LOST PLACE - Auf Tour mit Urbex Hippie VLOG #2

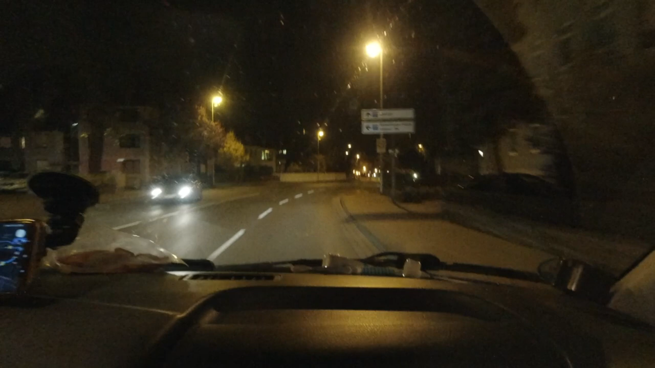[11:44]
genau da muss ich wieder rumstehen hier sieht das ja auch wieder einigermaßen normal aus hier kann man auch links und rechts fahren richtig ja gerade eben war das eigentlich ein komisches komisches Viertel ja